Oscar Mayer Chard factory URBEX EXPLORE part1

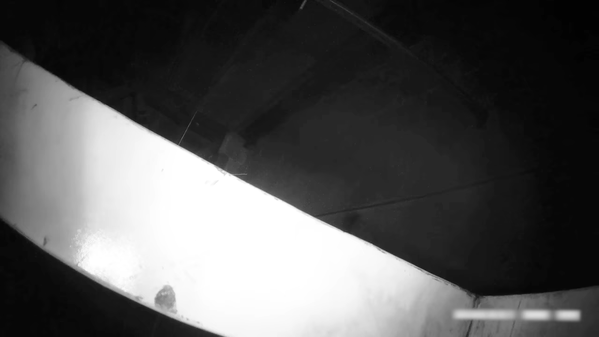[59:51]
Yeah, big bloody ceiling cavity. I mean, there might be something up here.
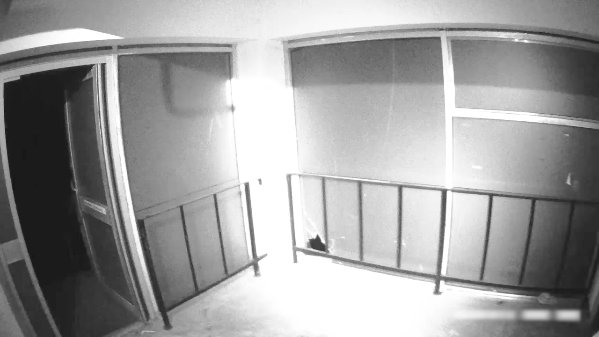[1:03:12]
There's no ways up this back bit, is there?
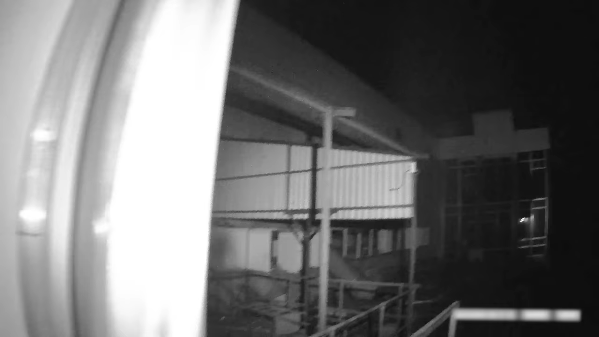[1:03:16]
Looks like there's a way over there, see? But it does, doesn't it? Because look how it goes up. But if we see anything on that staircase, that would go up. No. Maybe in the office? No, I looked around in the office to see if there was anything there. I couldn't see anything.
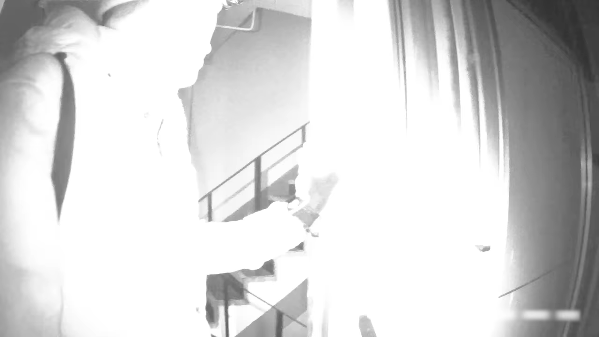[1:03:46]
Because that position would be like in the stairs,
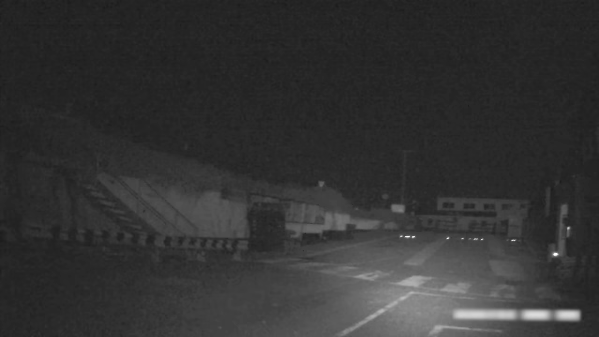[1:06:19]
Yeah, baby. Might have just enough Boblov battery power to go infrared. Turn my head torch off and go stealth again. Stealthy infrared. This torch don't come on now.
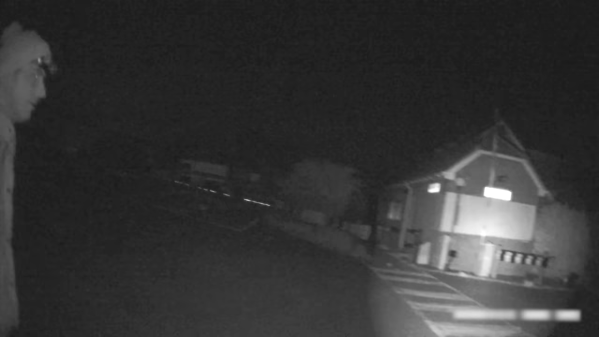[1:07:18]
Could be somebody waiting for us. This part is a bit weird, isn't it? Yeah.
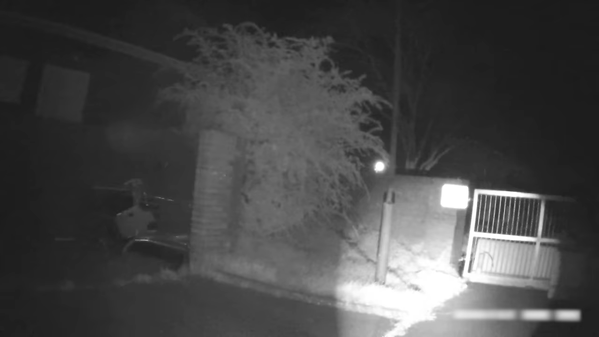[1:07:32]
I think that place could have functioned for longer as a refrigeration. Security office. It's crazy how these companies spend so much money on places and then just go,
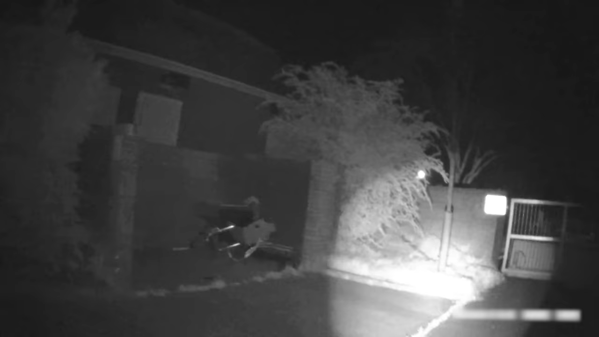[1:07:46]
it off. So we've got major chains,